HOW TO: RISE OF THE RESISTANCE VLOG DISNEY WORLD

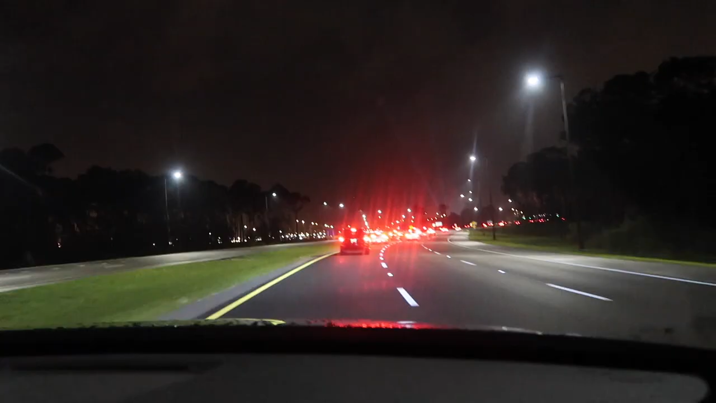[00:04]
This is literally insane. Why are there so many people here?
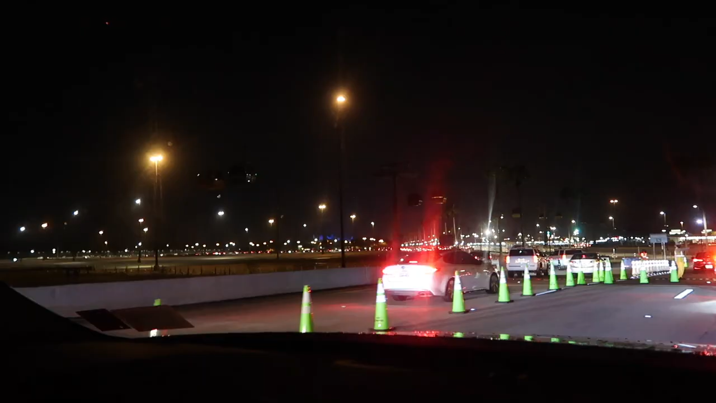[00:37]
There she is, all the way in the distance.
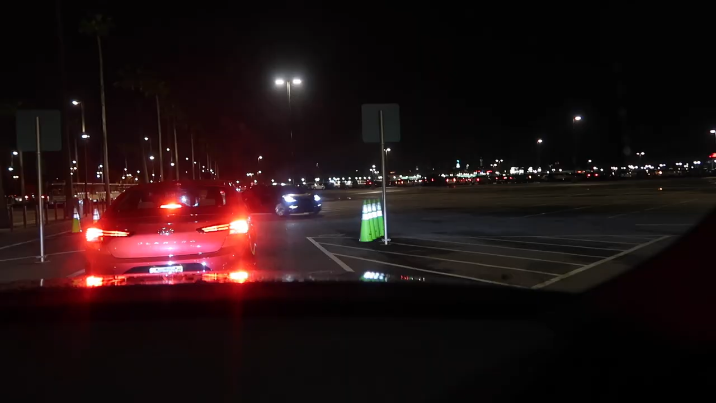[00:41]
These are all Lyfts and Ubers. Oh.